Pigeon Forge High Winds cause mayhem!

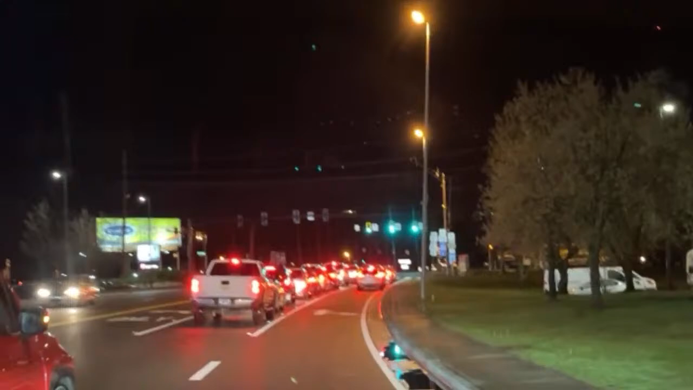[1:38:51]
Thank you, Leslie, for letting me know. Look at this one cutting me off. That right there. Hey, Leslie, see if the finger will work now. Give that one in front of me the finger.